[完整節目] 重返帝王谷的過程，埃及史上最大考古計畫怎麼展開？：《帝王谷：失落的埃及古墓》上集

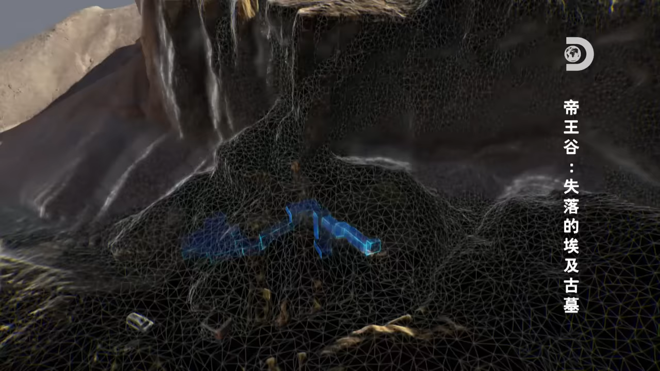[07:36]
You have the tomb of Amenhotep III almost immediately as you enter.
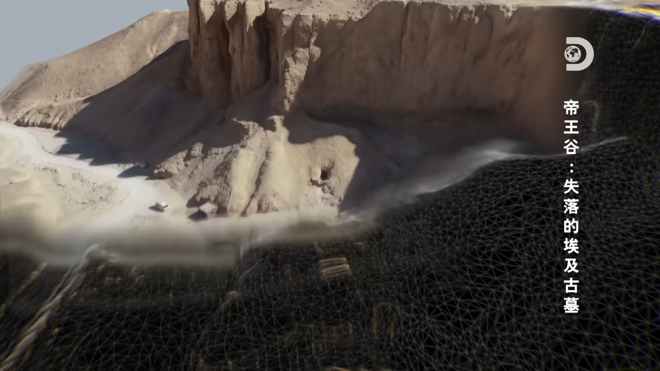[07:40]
You walk in a little bit of a circuitous route, and then at the very end, you have the tomb of Ai.